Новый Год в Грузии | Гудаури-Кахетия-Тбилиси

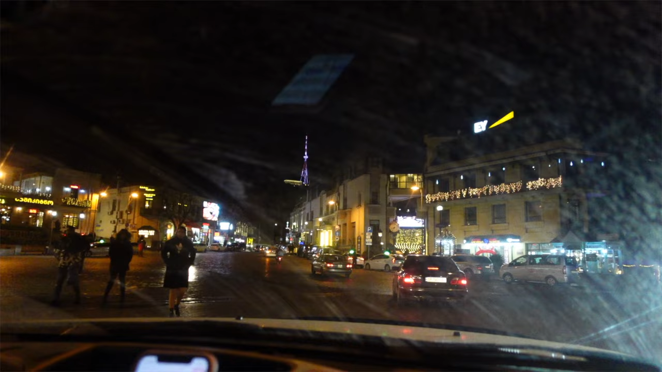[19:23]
Дороги в Тбилиси, это просто пипец. Мало того, что здесь водить никто не умеет, просто ездят черти как, так еще здесь все перекрыто.